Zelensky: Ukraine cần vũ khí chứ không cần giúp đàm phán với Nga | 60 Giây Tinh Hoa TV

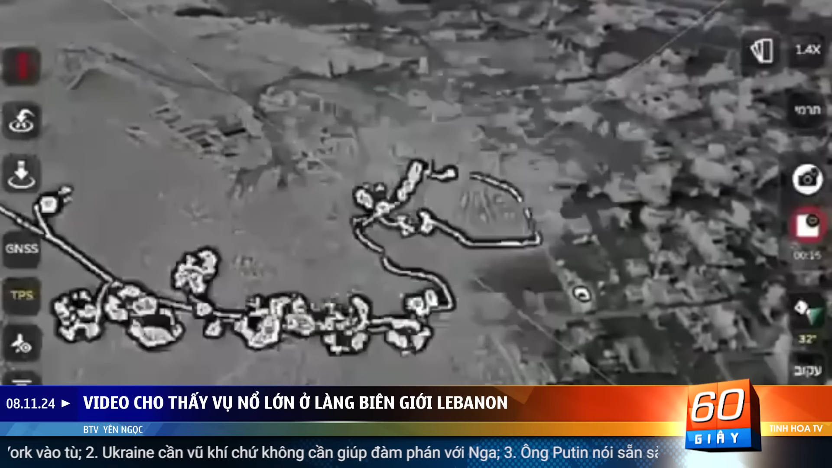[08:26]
Japan cho thấy Những vụ nổ lớn gần một bệnh viện bỏ trống trong làng Khu vực này đã liên tục bị tấn công Kể từ khi Israel và Hezbollah Bắt đầu giao tranh qua biên giới vào tháng 10 năm ngoái Trong khi đó,